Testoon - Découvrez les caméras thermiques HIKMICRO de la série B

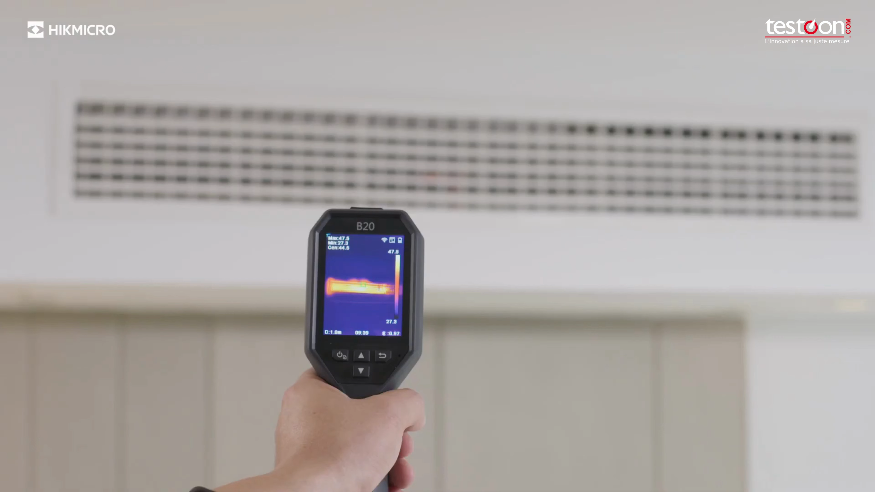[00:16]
Hype Micro B-series thermal imaging cameras help you to deal with these problems.
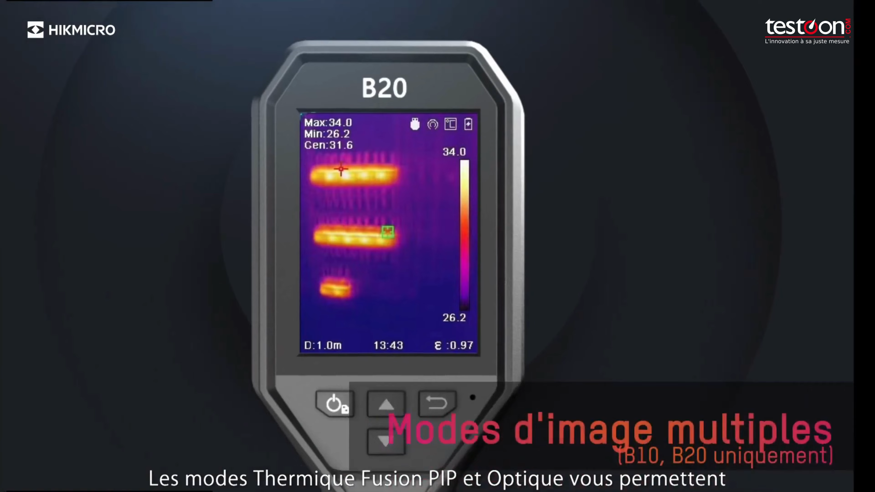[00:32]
Thermal, Fusion, PIP and Optical to suit your preferred view.
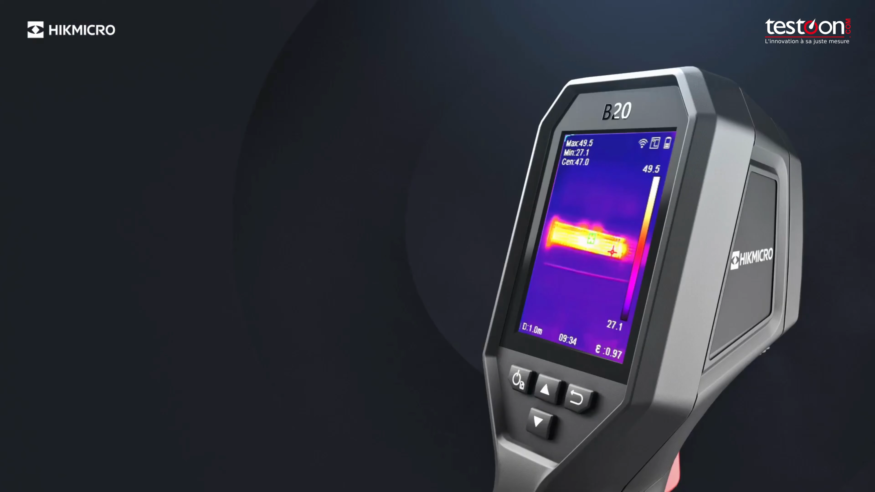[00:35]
3.2 inch LCD screen.
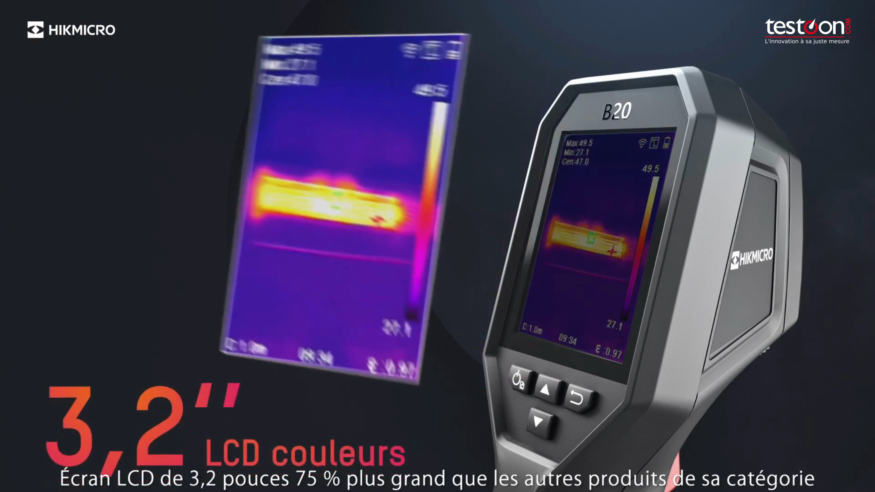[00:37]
75% larger than other products in their category.
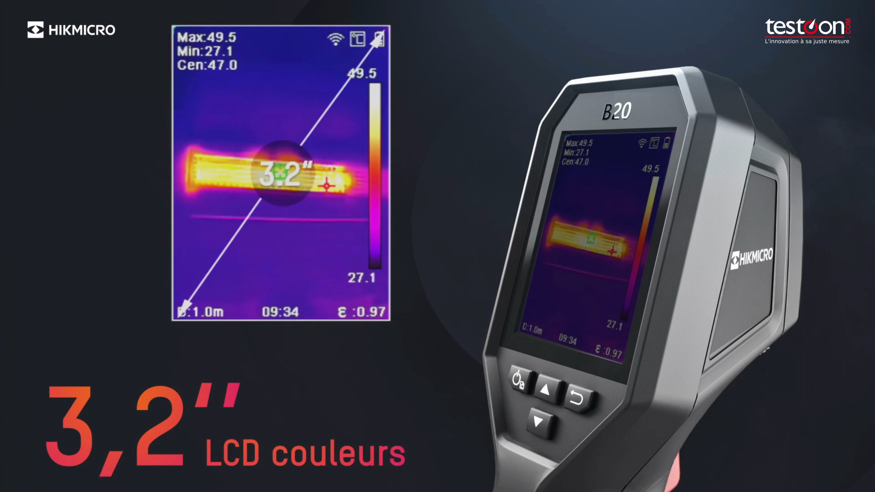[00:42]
25Hz delivers smooth videos and measurements while heading across scenes or viewing moving targets.
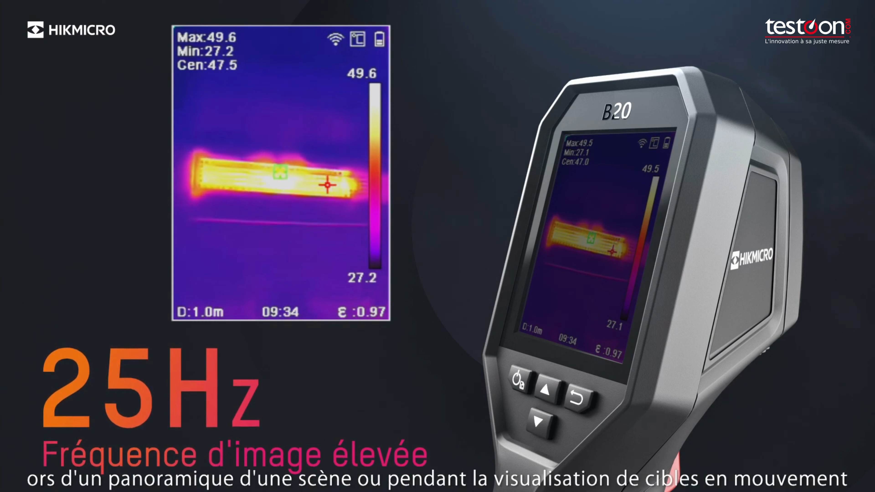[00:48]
Automatic switching of temperature measurement range.
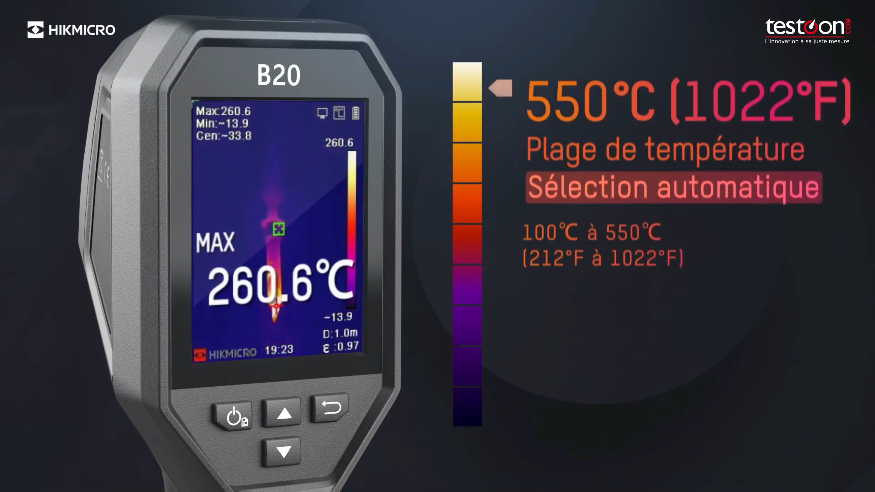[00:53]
On screen: max 260.6°C
Full screen measurement of high and low temperature. Checks everywhere instantly.
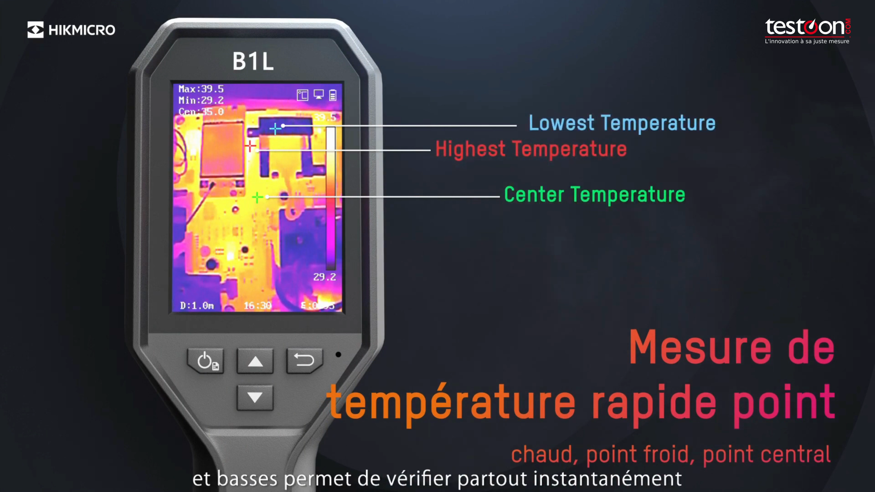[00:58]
Connect with Hype Micro Viewer mobile app via built-in
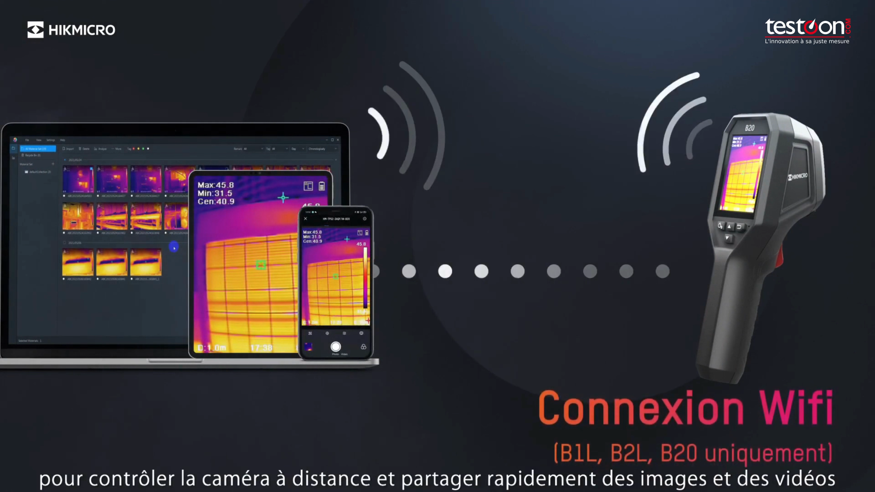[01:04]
Wi-Fi to control the camera remotely as we see images. A building speaker and flashlight provide audio and visual high temperature alerts to the operator.
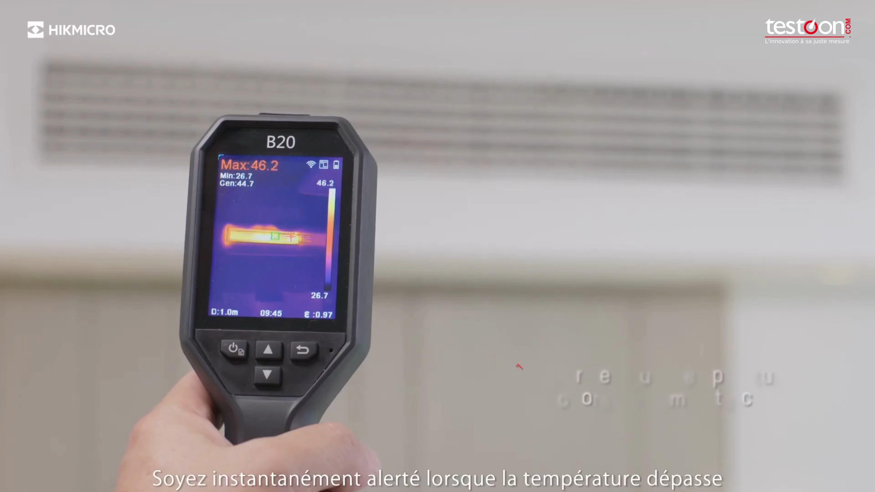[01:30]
Be instantly alerted when the temperature exceeds the preset alarm value.
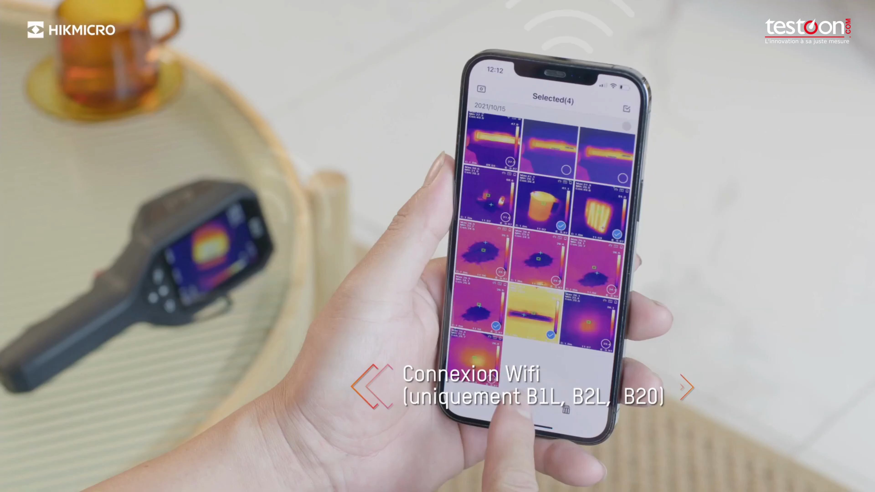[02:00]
And generates inspection reports in real-time.
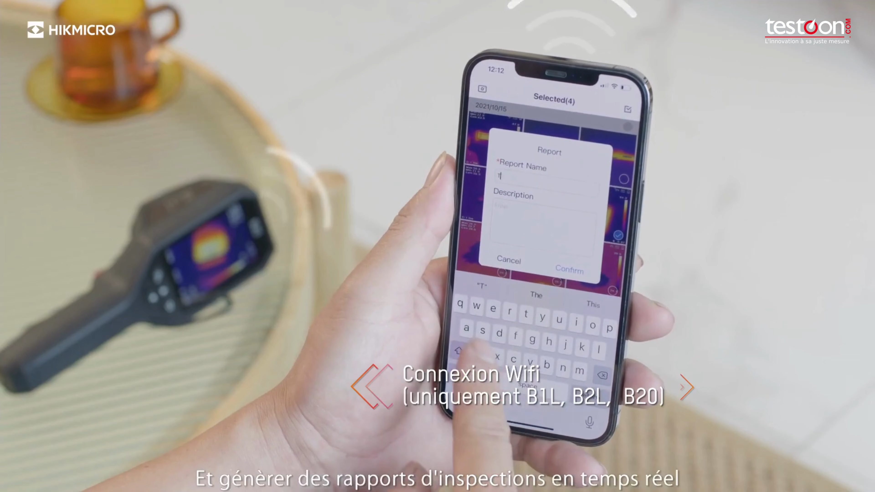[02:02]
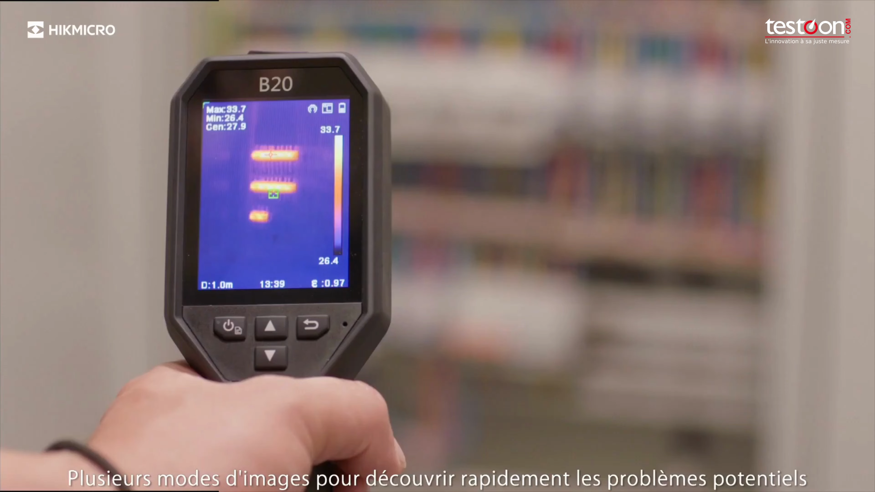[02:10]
Multiple image modes for discovering potential issues quickly.